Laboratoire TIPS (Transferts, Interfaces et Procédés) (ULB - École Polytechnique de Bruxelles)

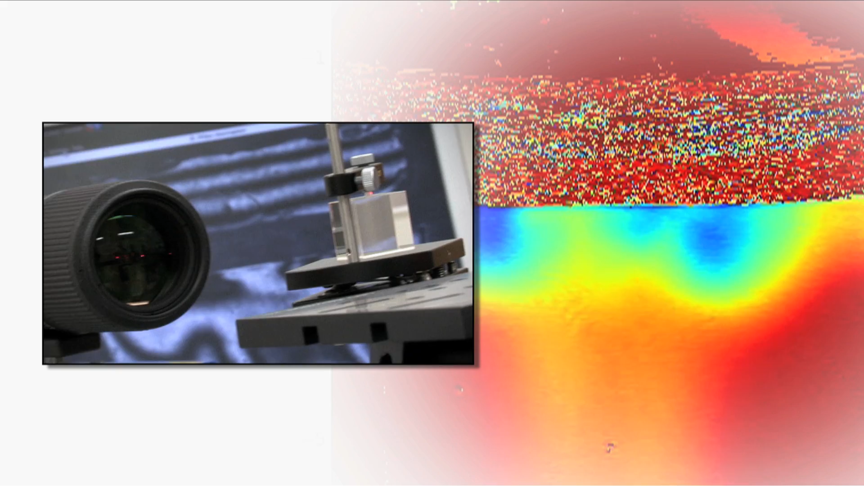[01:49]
We use very fine tools such as interferometers or infrared camera or other optical diagnostics to look at interfaces.